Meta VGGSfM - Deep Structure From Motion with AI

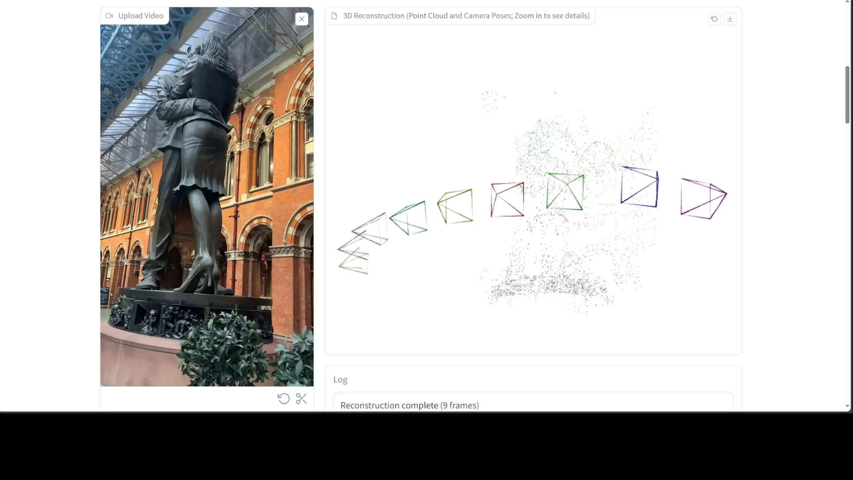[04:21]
you go it took around three to four minutes but it has generated this 3d construction of the image which we provided look at that
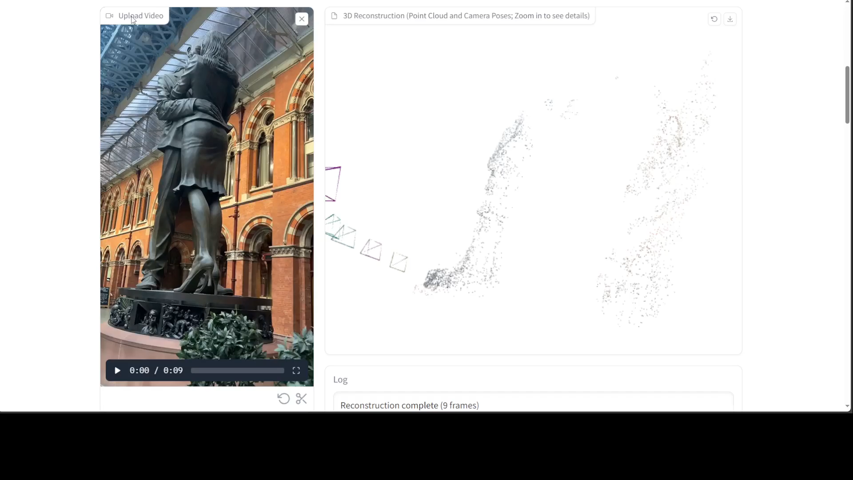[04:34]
very good stuff okay let me try to upload one of my own video audio maybe and you can also do the video
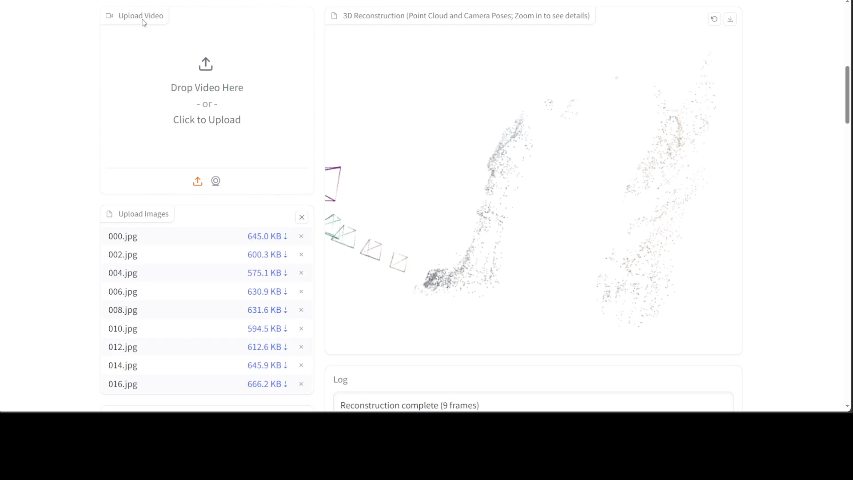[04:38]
by the way if you like but i'm just going to upload an image i think there is an also an option
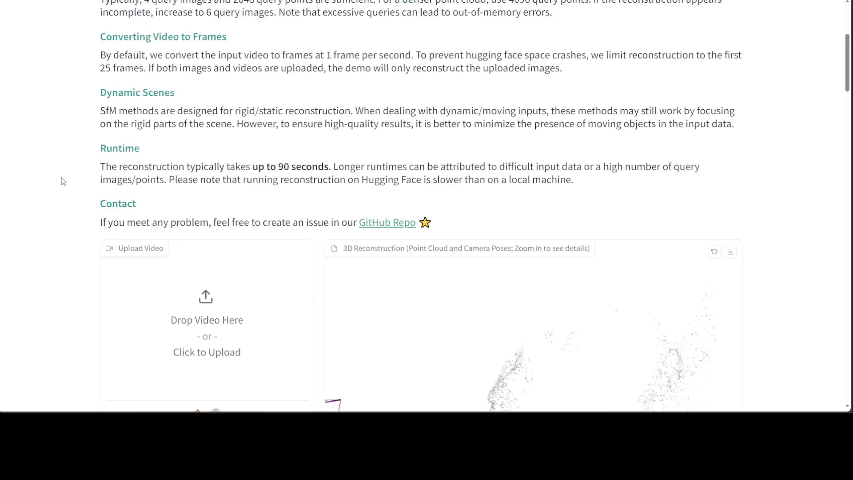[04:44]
of image here i'm just going to click
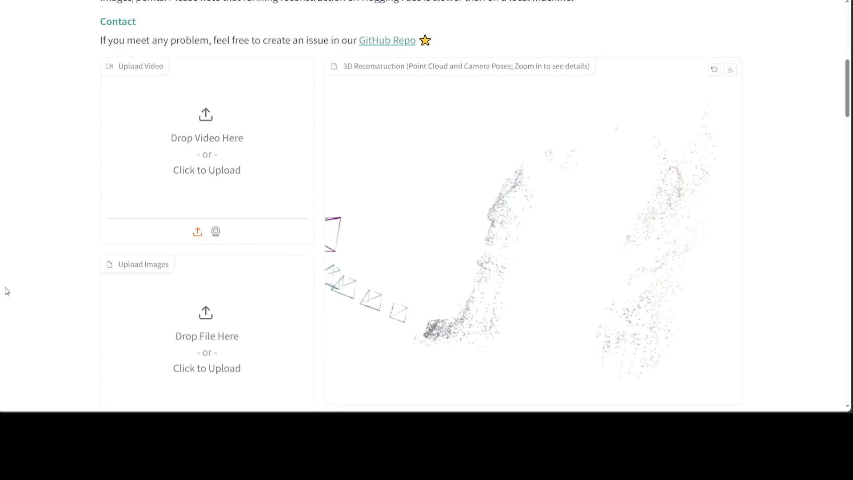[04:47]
here i'm just going to upload the image from a local system
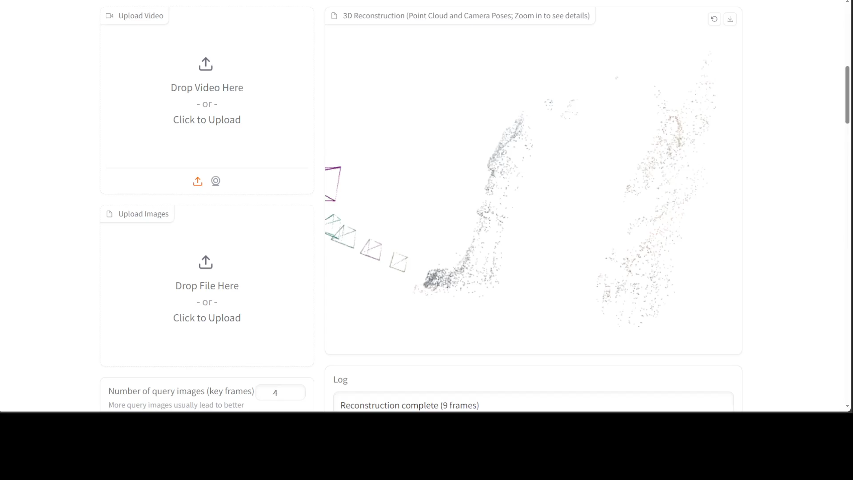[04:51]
and i'm just going to go with one of the bears ones let's wait for it to load
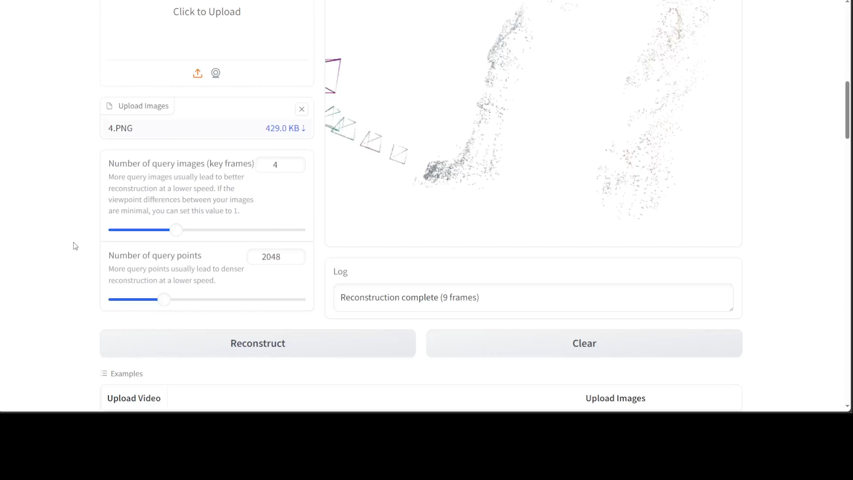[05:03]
and that is done let me reconstruct it let's wait for it